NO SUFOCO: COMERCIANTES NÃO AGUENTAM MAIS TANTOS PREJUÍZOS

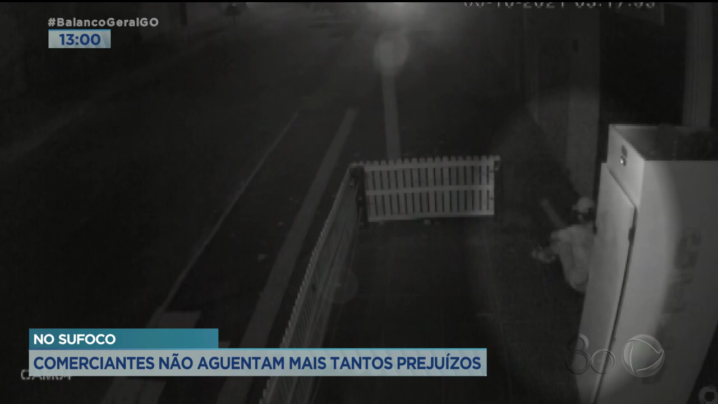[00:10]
Toda vez que passa um carro, ele deita para disfarçar.
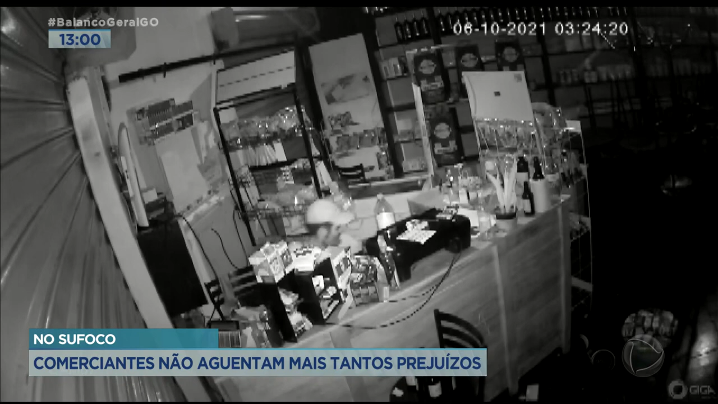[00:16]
Em poucos minutos, consegue entrar na distribuidora e leva tudo o que encontra pela frente.
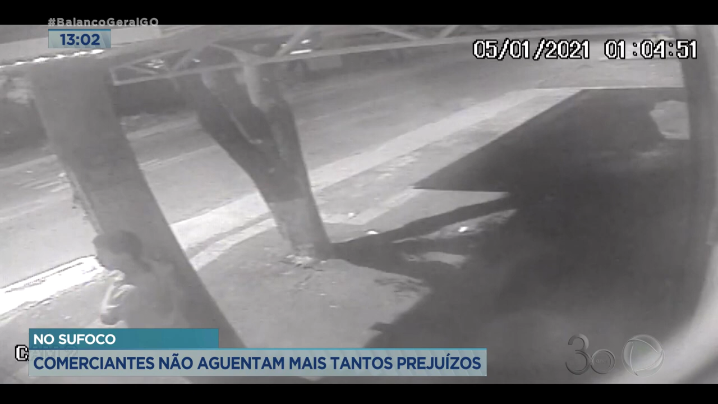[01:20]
Dessa vez, se escondia atrás de um poste e de uma árvore. Os comerciantes do setor pedem mais policiamento na região.